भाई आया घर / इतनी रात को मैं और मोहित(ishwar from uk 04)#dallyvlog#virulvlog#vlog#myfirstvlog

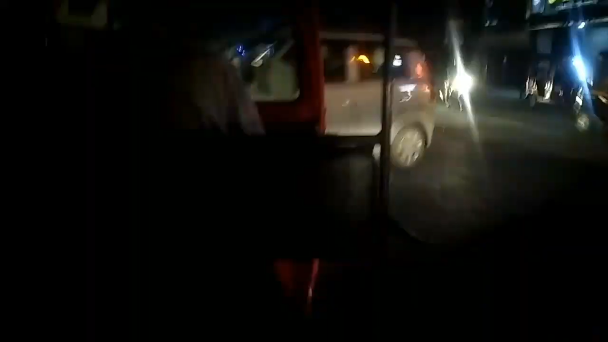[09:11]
तो यही हमको मिल गए टेम्पो वाले भैया और हम यहाँ से आप बैठ करके जा रहे हैं। आते वक्त तो हम पैदल आ रखे थे लेकिन जाते समय अभी हम जा रहे हैं टेम्पो में बैठ के।
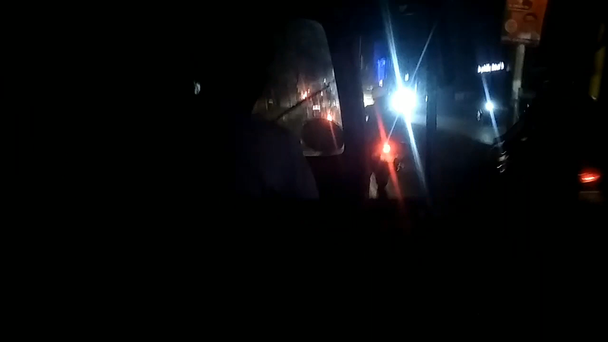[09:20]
देखिए कितना अंधेरा हो गया है बाहर को।